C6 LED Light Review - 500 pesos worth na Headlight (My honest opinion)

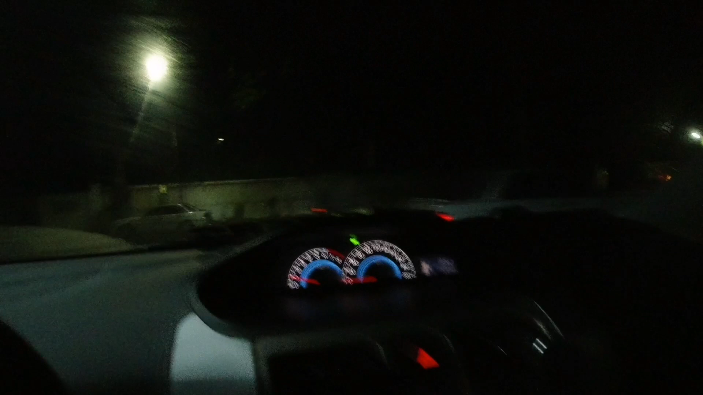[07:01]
Ayan So, gabi ngayon Dito nyo yung ilaw ko
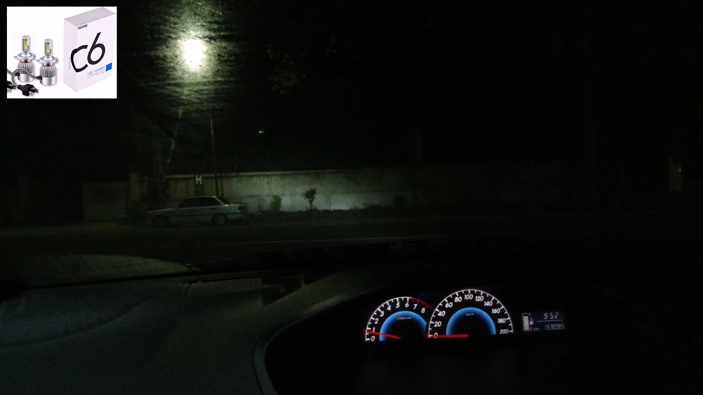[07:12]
Ayan Lakas Lakas nya Mukhang Kailangan lang I-align Kasi Mukhang Makakabulag To Pero Okay naman Yung 500 pesos Na C6 So, ito Mas malinaw na sya Lakas naman So, dun sa mga May experience Sa C6 Na LED lights Share nyo naman Sa Sa comments So,
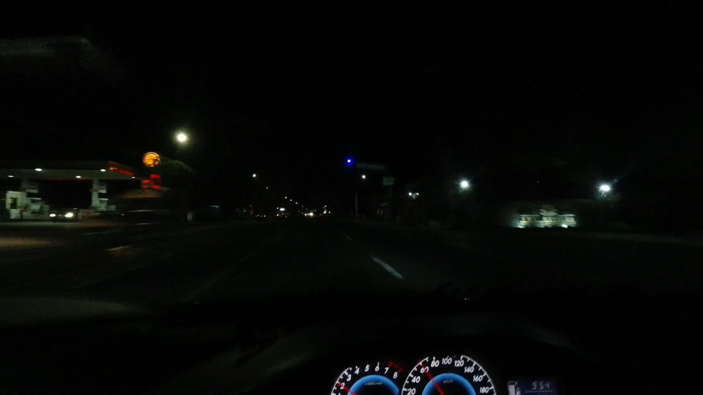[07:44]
May nabalitaan kasi ako Na yung gumamit daw Ng C6 Yung nasunog Na sa sakyan Sa And sayada Kung gamit na Sa Kung gamit na LED Ay C6 So, huwag naman sana tayo matulad dun Pero Kung Ang question is Okay ba yung Ilaw na C6 LED Ayan Ayan yung high nya Malinaw naman Patay natin Ayan Patay Ito Bye Okay So,
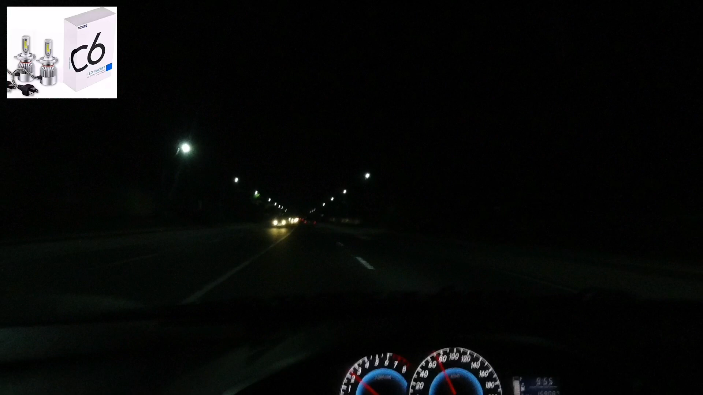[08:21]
Ang experience nila dito sa LED Headlight na to
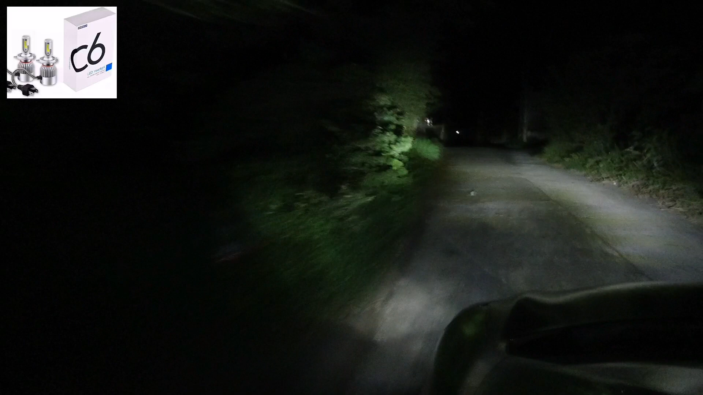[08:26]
Sinubukan kong kuhanan Ng video sa labas Ayan Medyo Magulo